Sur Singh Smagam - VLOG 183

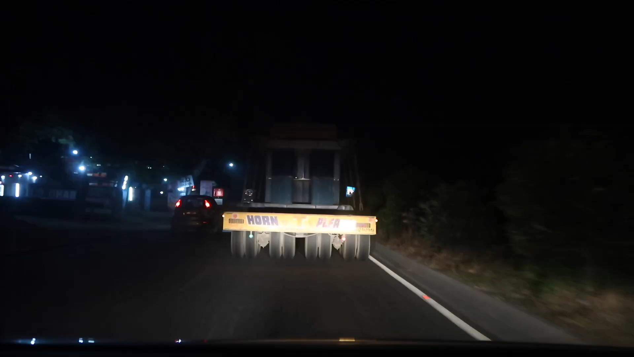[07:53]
ਮੈਂ ਕਿਹਾ ਅੱਗੇ ਟਰੱਕ ਘੱਟ ਹੁੰਦੇ ਆ ਰੋਡ ਬਲੌਕ ਕਰਨ ਲਈ ਆ 4-4 ਲੈਣਾ ਵਾਲੇ ਟਾਇਰ ਲਾਏ ਹੋਏ ਨੇ
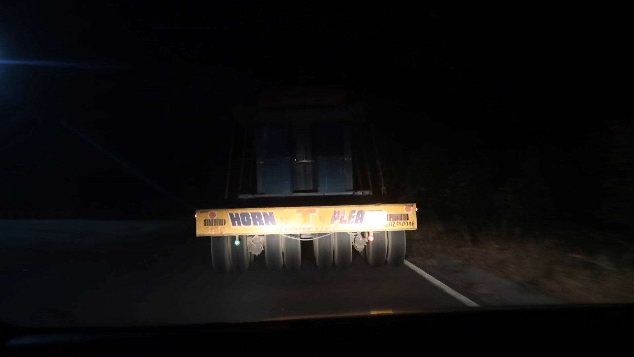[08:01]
ਦੱਸੋ ਅੱਗੇ 2 ਟਾਇਰਾਂ ਵਾਲਾ ਨੀ ਮਾਣ ਹੁੰਦੇ ਇਹ 4-4 ਟਾਇਰਾਂ 8-8 ਟਾਇਰ ਦੇ ਪਿੱਛੇ ਲਾਏ ਪਏ ਨੇ ਦੱਸੋ ਇਹ ਕਿੰਨੇ ਟਾਇਰ ਹੋਣਗੇ ਭਾਜੀ ਗੱਡੀ ਇਹ
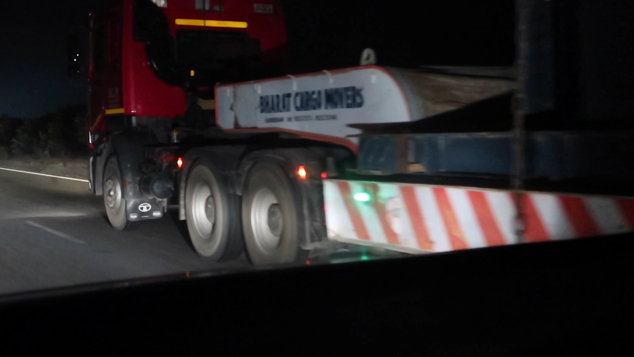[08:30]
ਮੈਂ ਕਹਿ ਰਿਹਾ ਸੀ 34 ਟਾਇਰ ਦਾ ਟਰੱਕ ਕਿੰਨੇ ਜ਼ਿਆਦਾ ਜੇ ਮਤਲਬ ਹੈਵੀ ਲੋਡਡ ਹੈ ਸਮਾਪਤੀ ਕਰਦੇ ਹਾਂ ਜੀ ਅੱਜ